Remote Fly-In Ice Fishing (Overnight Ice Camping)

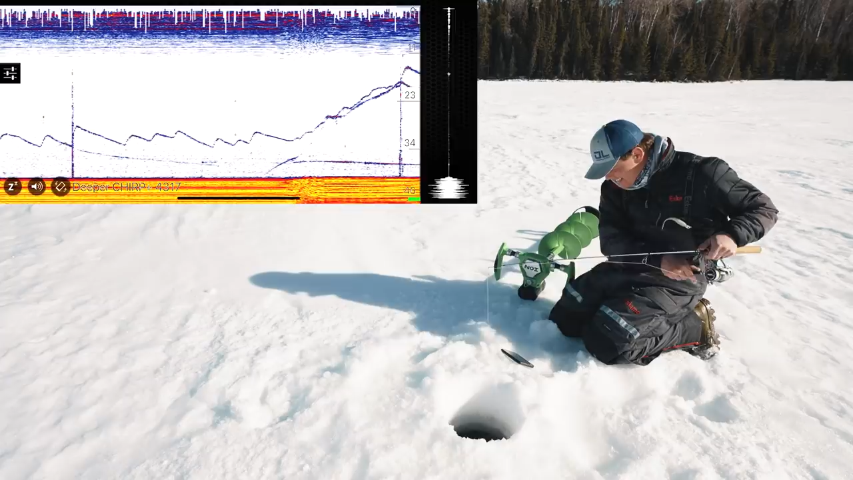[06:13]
Look how, oh no! Look how high he is. Yes, we are on. Wow, that fish. I think we are about to have some fun. This is good. Just got a message from Hayden. He's coming back now.
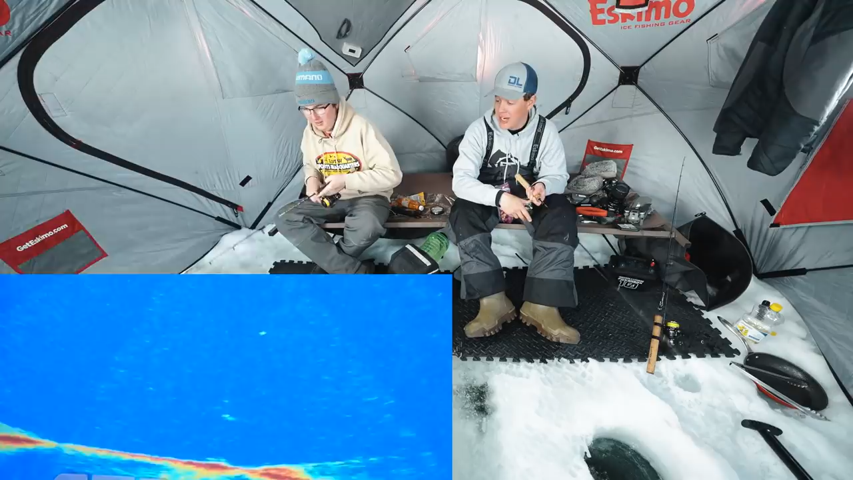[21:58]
Hayden, what's going on? Hayden, you got him. No. Okay, I'll help you. That was... Ooh. Ooh. Oh, it's at the bottom.